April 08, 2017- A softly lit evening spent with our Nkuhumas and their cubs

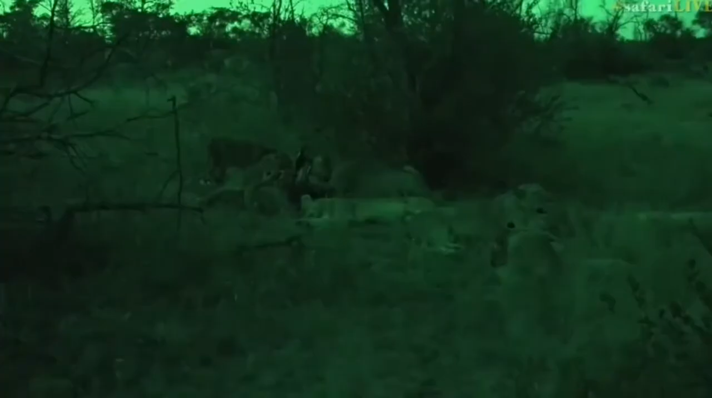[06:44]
There we go, you can see that's what it looks like in infrared. Like I said, it is getting a little bit dark, so it's a little bit better when we've got the infrared.
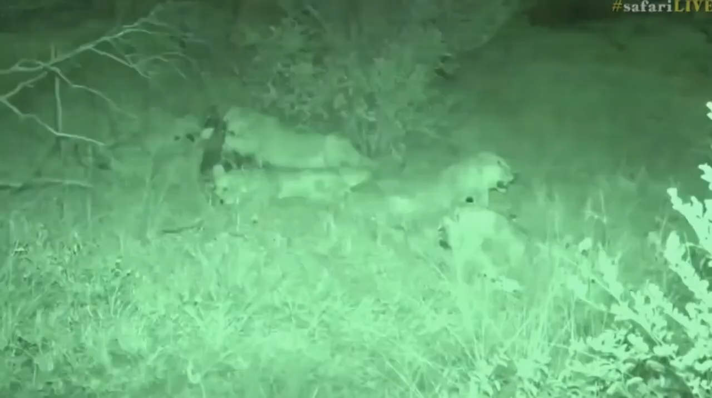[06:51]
Much cleaner picture. And also, like I say, we're not affecting the lions in any way by shining lights at them, so it just seems to be a lot more ethically correct to do it this way. Isn't that amazing? Just astounds me the technology that we have in modern day times that we're able to do these kind of things.
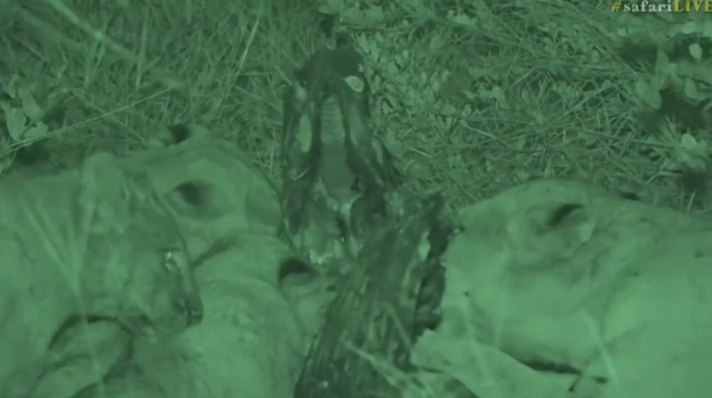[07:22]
Kenneth, you're wondering if the lionesses would defer the kill to a young male lion. Well, if the young male lion was big enough, possibly, but I can tell you now, any young male lion that thinks about trying to come after these Nkuhumas, it's better think again, because these five lionesses are big and they will give a young male lion a serious hiding. And the thing is it's not so much about the carcass, it's more about the cubs. They are going to try and protect their cubs as much as possible and try and kind of keep them safe.